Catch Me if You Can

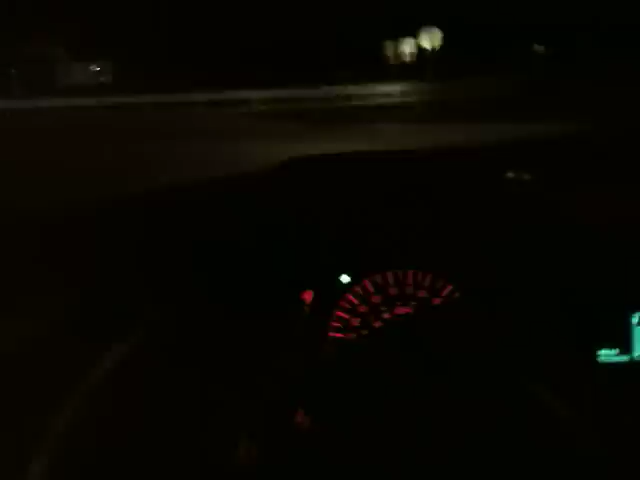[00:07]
this is the key keeper here city driving with my 97 Bonneville and I know all my subscribers are just dying to see so I'm making some video clips over here and
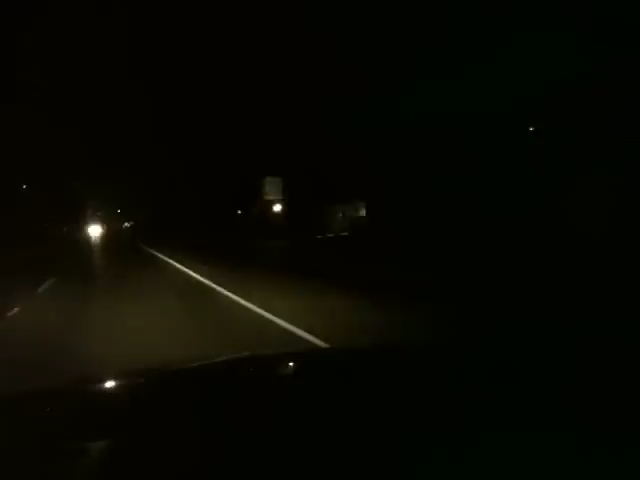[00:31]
this one's 40 mile an hour cops like to sit out here and gun people all the damn time so I'm gonna get out where they have no jurisdiction I'm gonna open this Pontiac up